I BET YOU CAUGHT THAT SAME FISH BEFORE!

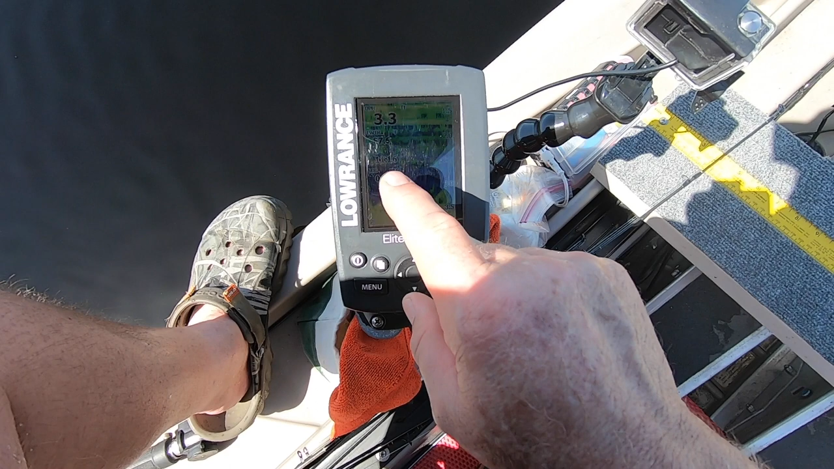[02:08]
I'm not really sure how well you can see this, but it's 87.6 degrees,